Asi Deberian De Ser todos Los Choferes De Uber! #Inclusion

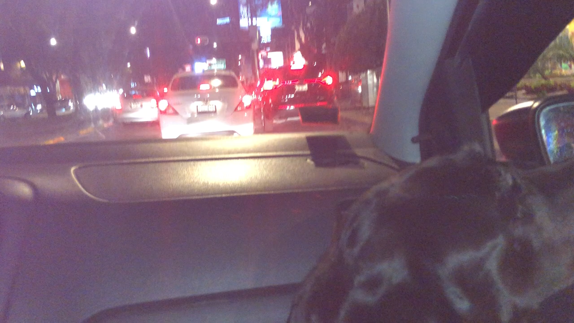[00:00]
¡Hola Capri! Capri en la Ciudad de México, viajando con Uber por primera vez acá en México. Aquí está nuestro querido chofer que muy amable nos aceptó.